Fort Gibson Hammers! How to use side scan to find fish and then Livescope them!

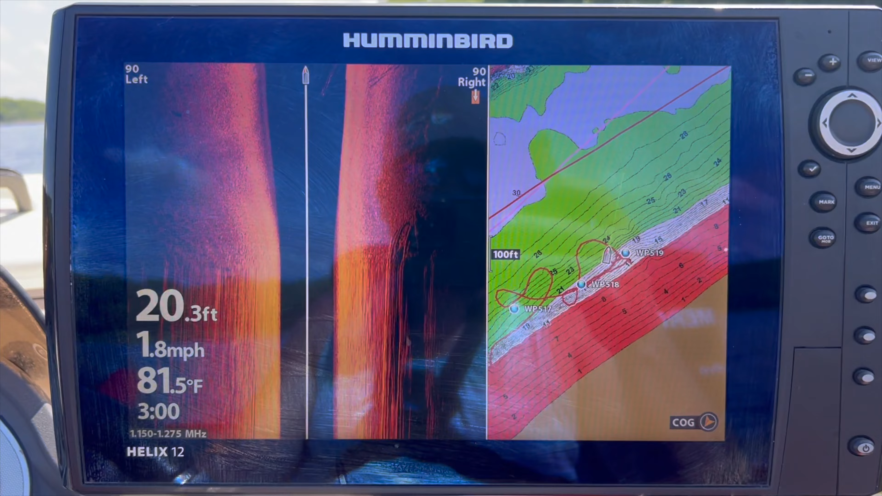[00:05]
On screen: depth 20.3 ft, water 81.5°F, speed 1.8 mph
So I got my side scan on
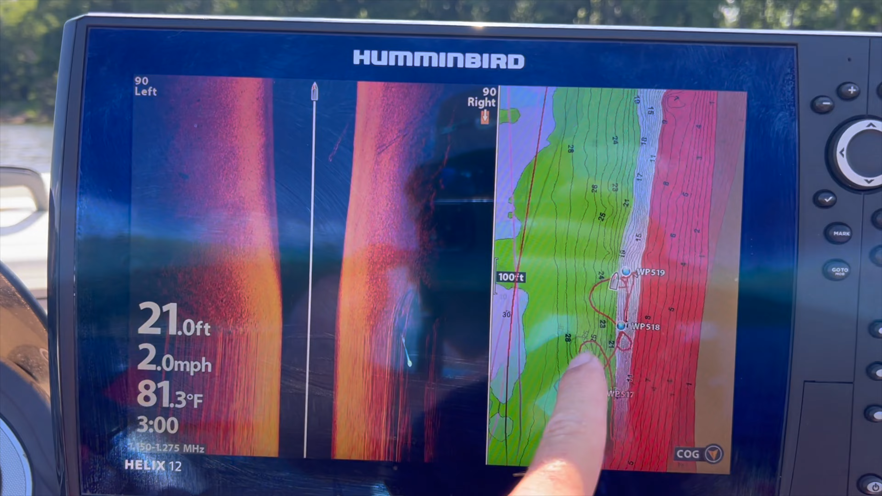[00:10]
On screen: depth 21.0 ft, water 81.3°F, speed 2.0 mph
My Mavs are staying along the edge of the channel And I put my live scope where I can see it.
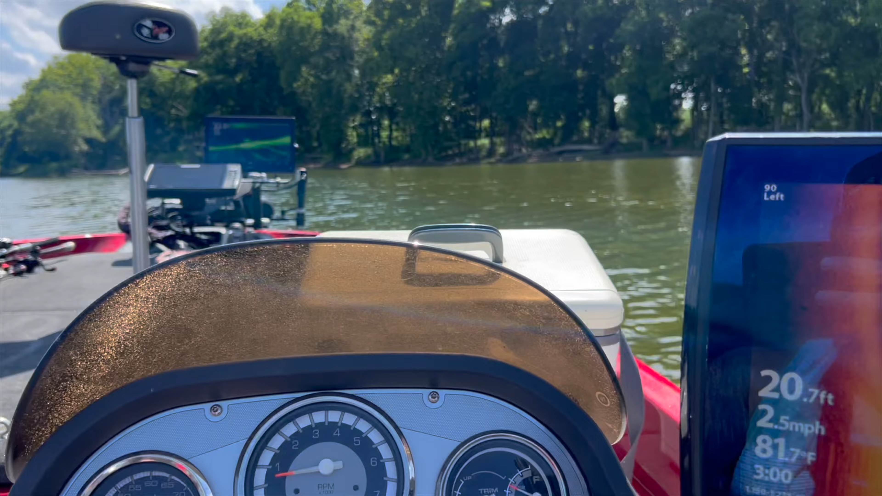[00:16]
It's pointing forward Wow That's where I marked that
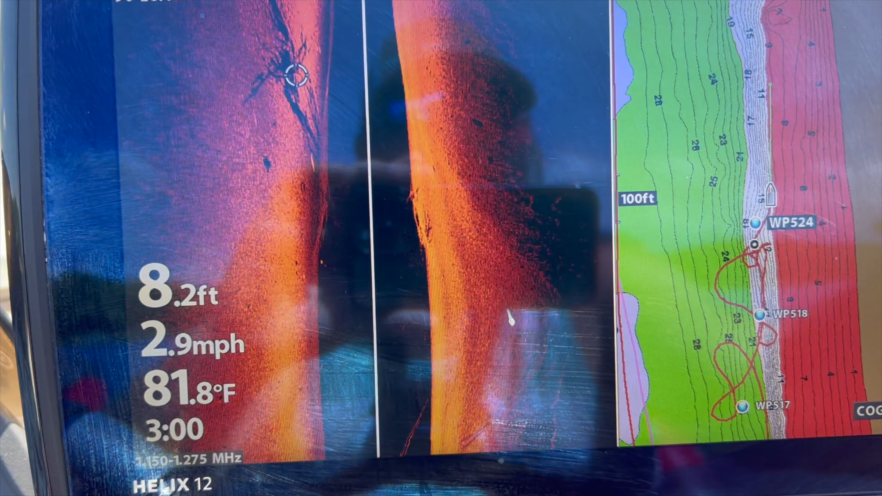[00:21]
On screen: depth 8.2 ft, water 81.8°F, speed 2.9 mph
Now it dropped to wait point There it is on the scope
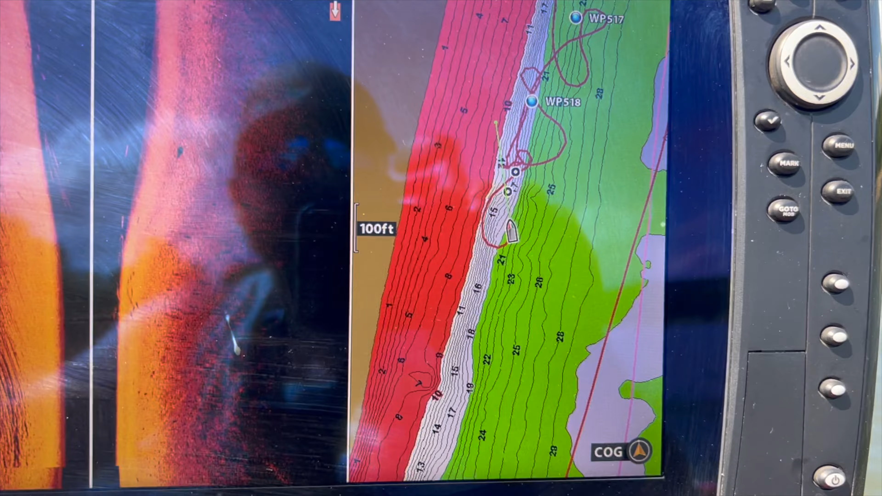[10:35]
I'm going to watch the scope up front. I'm going to watch the scope up front.
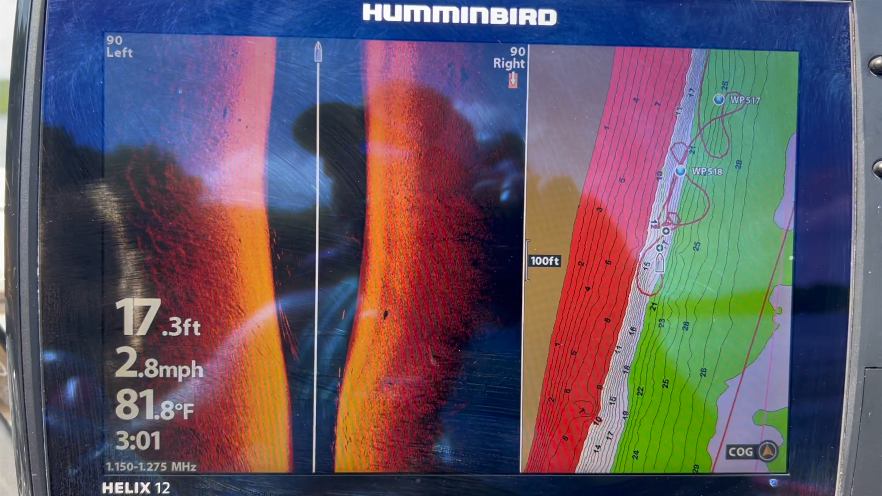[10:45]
On screen: depth 17.3 ft, water 81.8°F, speed 2.8 mph
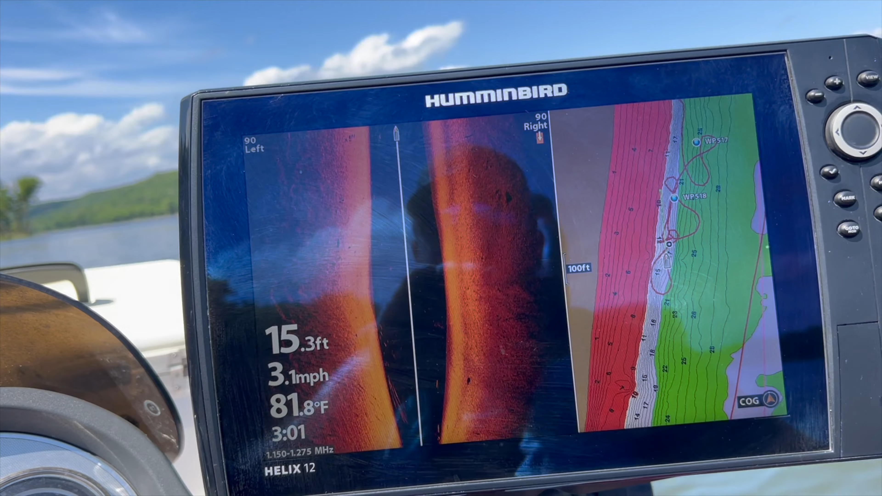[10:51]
On screen: depth 15.3 ft, water 81.8°F, speed 3.1 mph
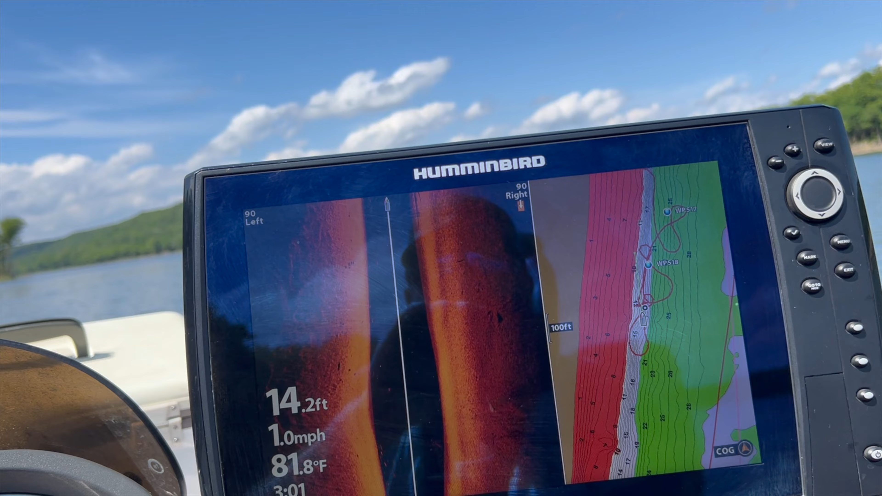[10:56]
On screen: depth 14.2 ft, water 81.8°F, speed 1.0 mph
I'm going directly over the top of it right now.
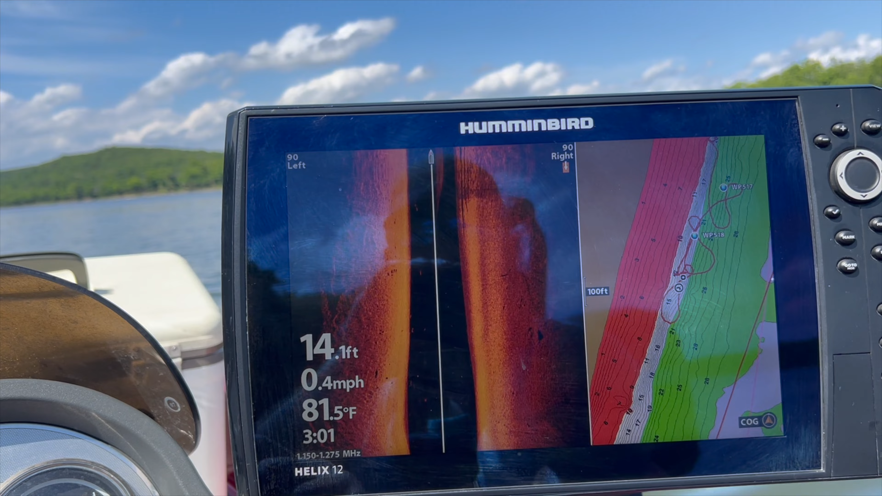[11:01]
On screen: depth 14.1 ft, water 81.5°F, speed 0.4 mph
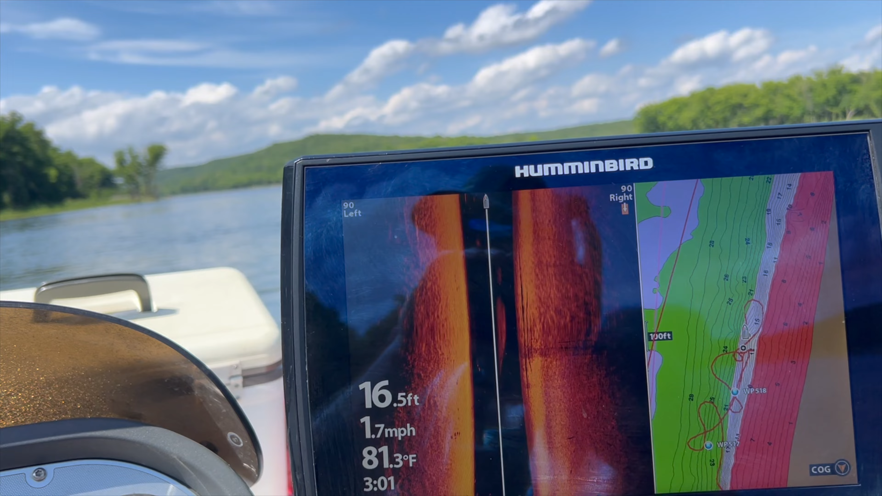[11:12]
On screen: depth 16.5 ft, water 81.3°F, speed 1.7 mph
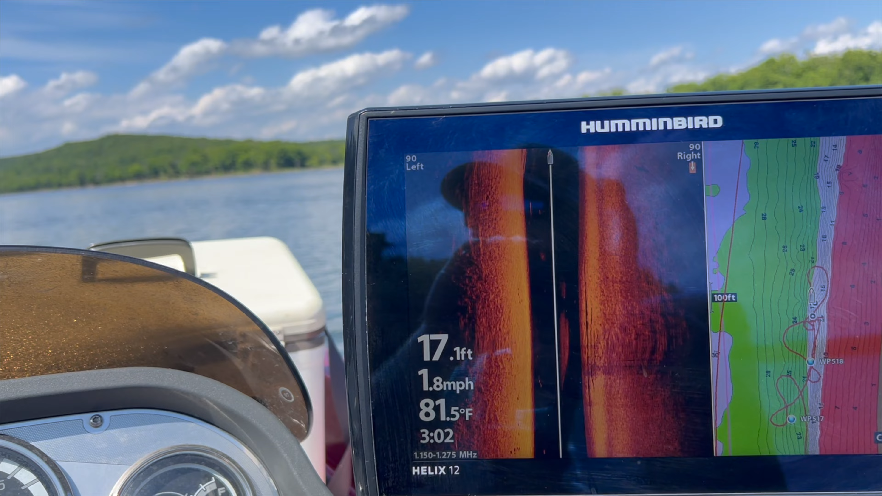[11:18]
On screen: depth 17.1 ft, water 81.5°F, speed 1.8 mph
There it is on the scope. I've been running up here.
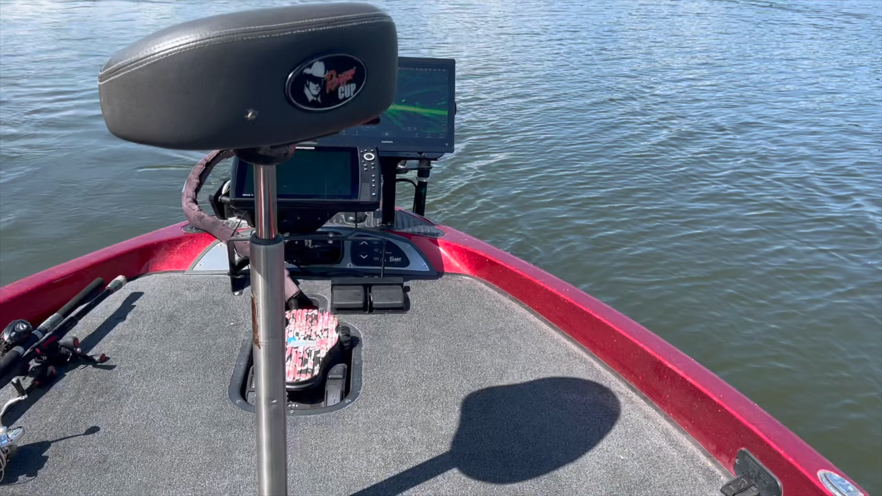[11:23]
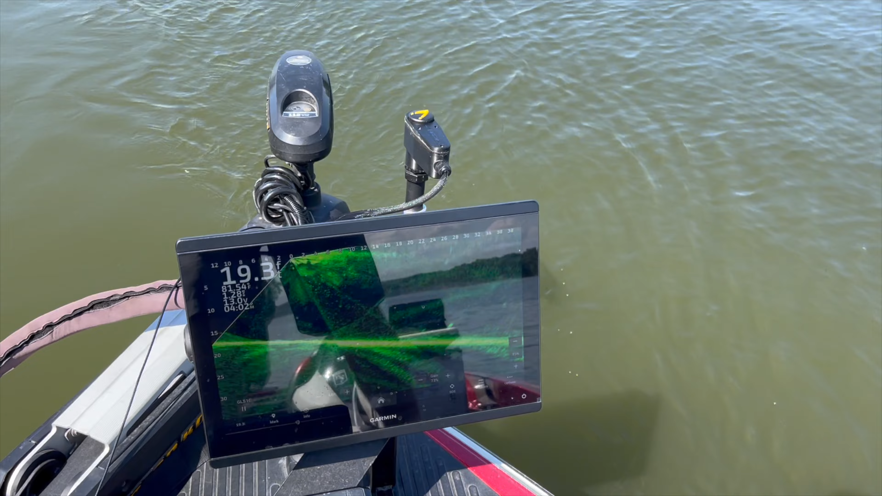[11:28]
For some reason my life scope has been freezing up. I think I need to update it or something. I don't know.
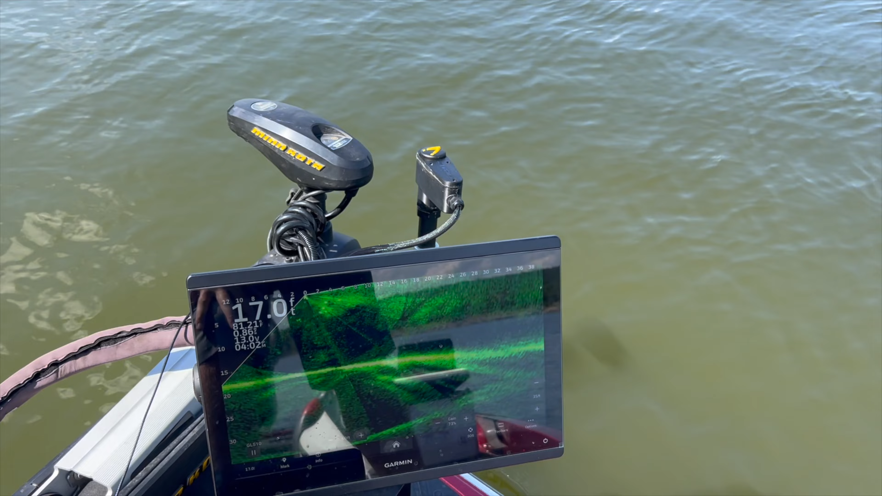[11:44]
There it is. Zooming back in. Fish all over it.
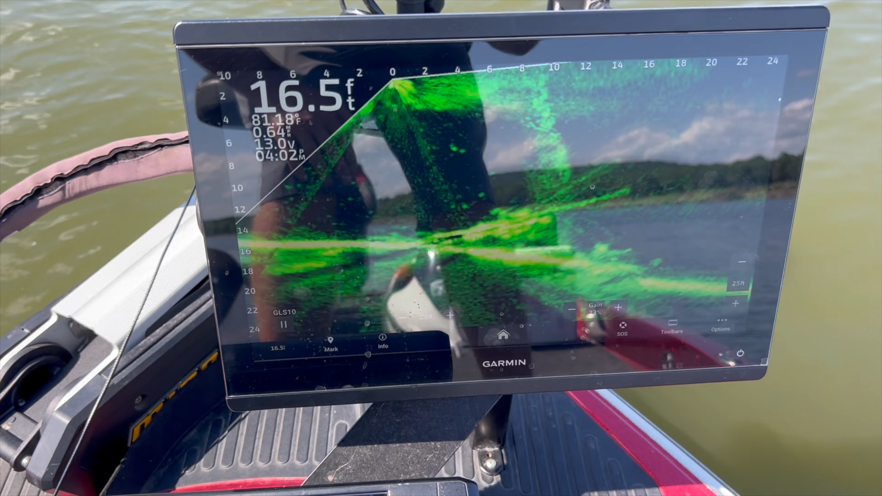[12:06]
On screen: depth 16.5 ft
So let's cast into it, see if we can catch one.
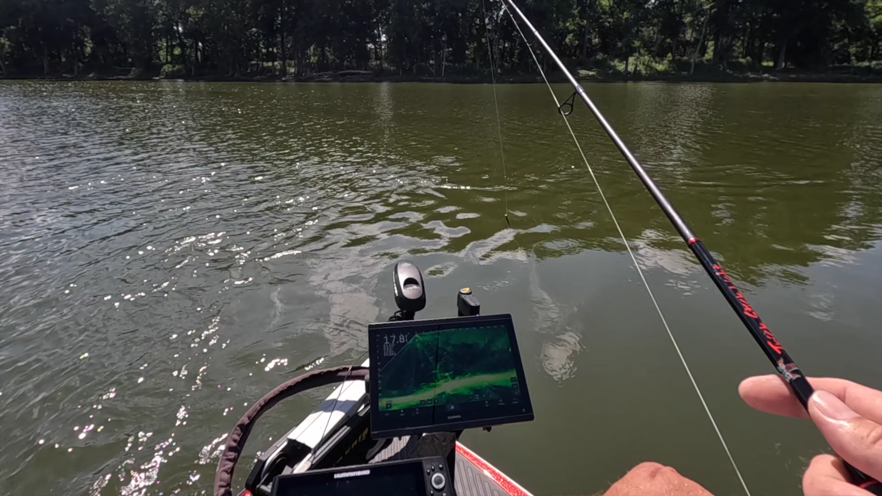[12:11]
These don't look very big, but we'll give them a go anyway.
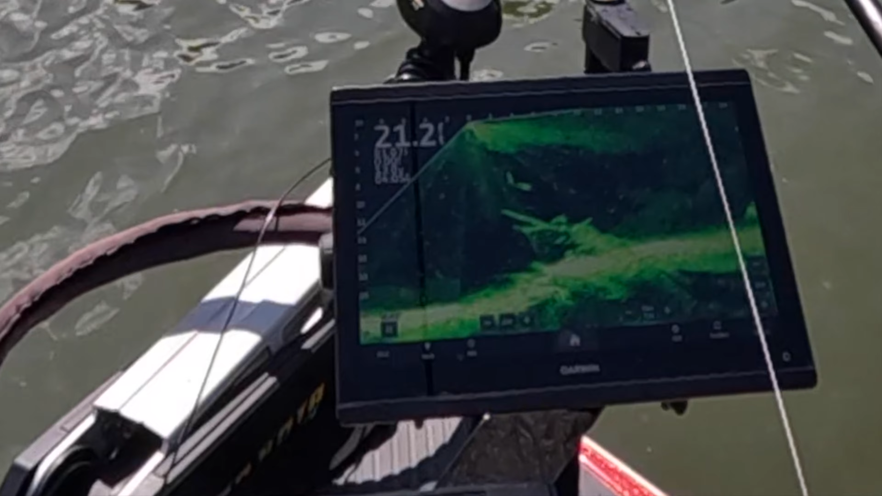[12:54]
It came after it, but none of them hit it. There he got it. And it's that simple.